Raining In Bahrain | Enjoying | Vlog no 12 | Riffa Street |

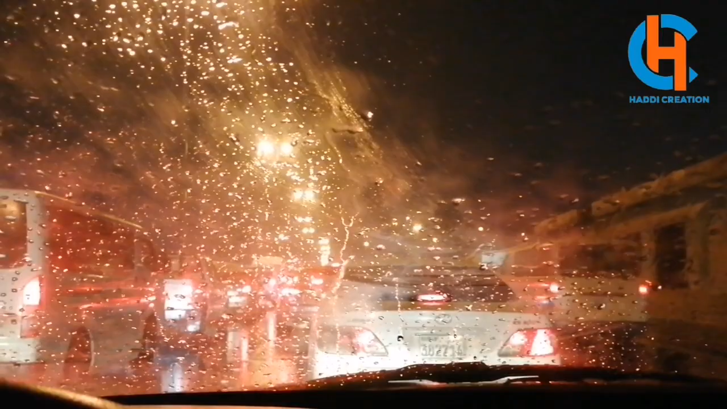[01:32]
और अभी इस टाइम ट्रैफिक भी बहुत जो है ना वो जाम हो चुकी है, बहुत आगे तक ये जो ट्रैफिक है ये ऐसे जाम हो गई है।
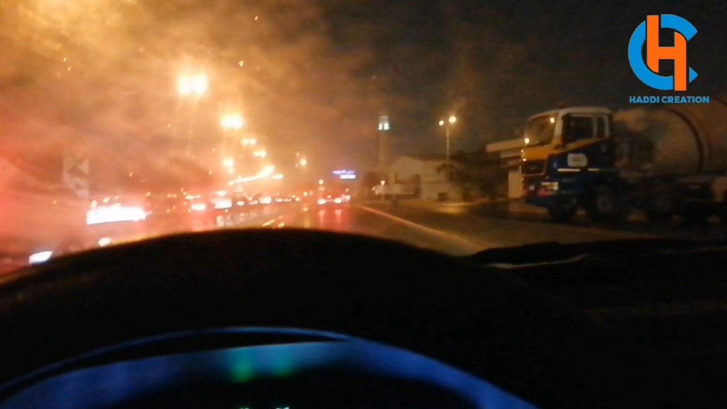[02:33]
उधर दोस्तों दूसरी रोड पे देखो ये बहुत जैसे ट्रैफिक है ना, इधर ये पूरी जाम हो गई है, तो अभी इधर एक शॉर्टकट था, मैंने गाड़ी को उधर ले लिया है,
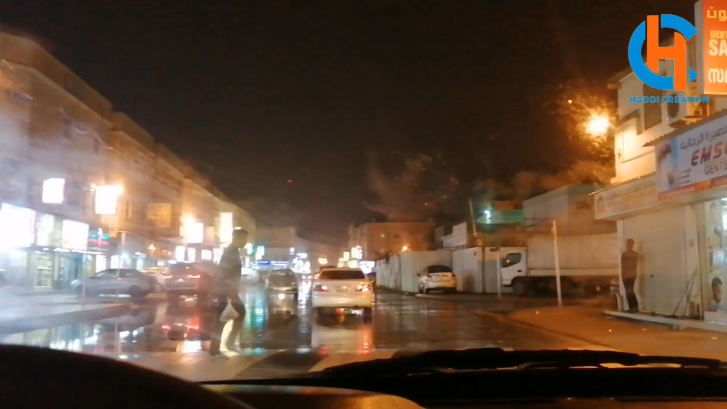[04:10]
ये भाई जान बहुत मुश्किल करेगा यार, ये दोस्तों अभी इधर भी बहुत ट्रैफिक जाम है, देखो क्या होता है, विल सी।